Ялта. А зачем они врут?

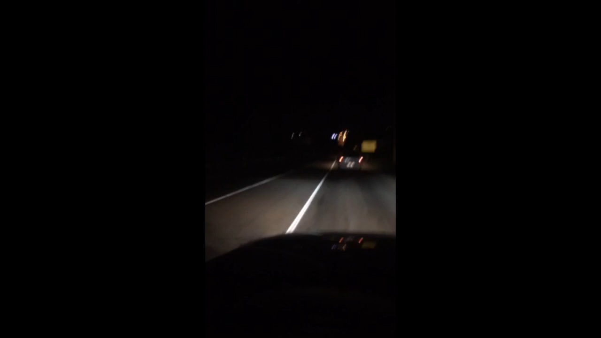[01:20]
Сентября 2015 года. Вот 2 года я не был в Крыму. И, ну, в интернете, по телевизору я видел, как в Артеке сделали въезд. Ну, экран поставили, вот далеко его видно. Хочу показать сейчас. Единственное, не пойму, кто поставил. Наверное, Порошенко установил. Либо, нет, либо оккупанты. Одно из них. Но, скорее всего, Порошенко. Ведь Крым за Украину.